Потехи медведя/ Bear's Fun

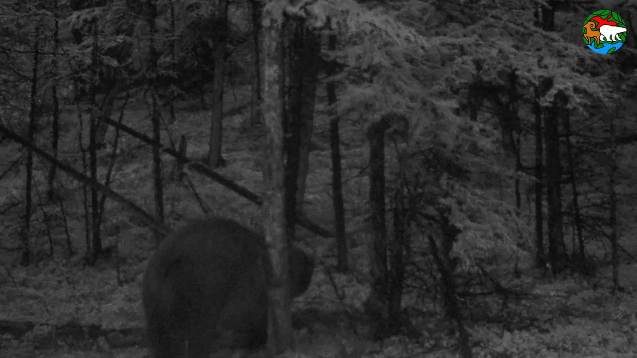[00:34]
А вот и мое любимое дерево, где я могу уединиться и отдаться ночным наслаждениям. Самое лучшее для меня — это почесать спинку. Кто мне ее еще почешет, если не сам я? Ой, хорошо, хорошо. Попочка, попочка, тоже нужно почесать. Блошки там кусают. Бочочек, бочочек. Вот опять спинку. Затылок, затылок.
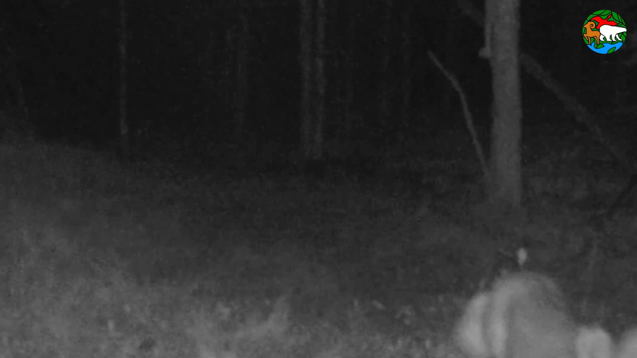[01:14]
Иди отсюда. Не мешай дядьке расслабляться, а то накажу. Ну все, хватит, а то привыкну к хорошему.